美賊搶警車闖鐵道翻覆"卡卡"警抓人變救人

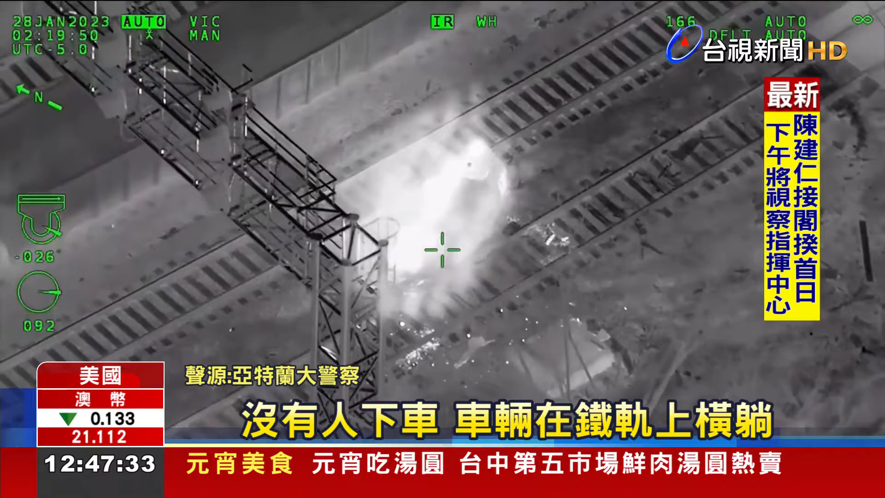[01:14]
窃贼急闯平交道时，车辆不慎翻覆，自己也困在车内动弹不得。